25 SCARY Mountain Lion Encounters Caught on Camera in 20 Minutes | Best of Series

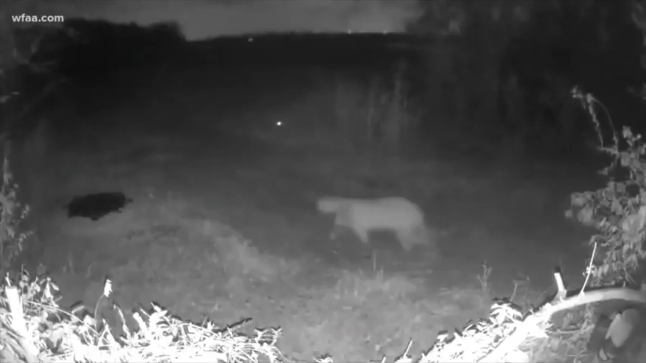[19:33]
This happens in Rowlett, which is a suburb in Dallas County, where a rare mountain lion was spotted. A mountain lion sighting is pretty strange in the Dallas area, so this is kind of a big deal. Crazily enough,